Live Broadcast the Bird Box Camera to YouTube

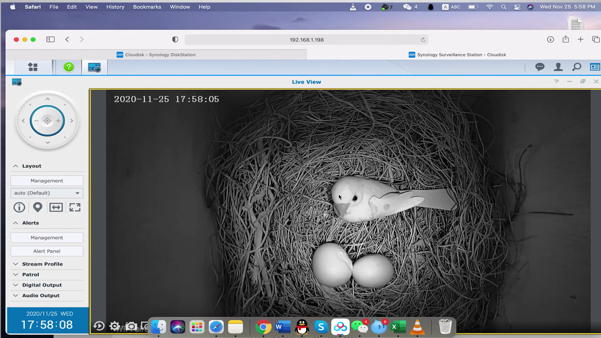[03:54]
Then right here, we go back to our main menu over here, top bottom right here, we have light broadcast.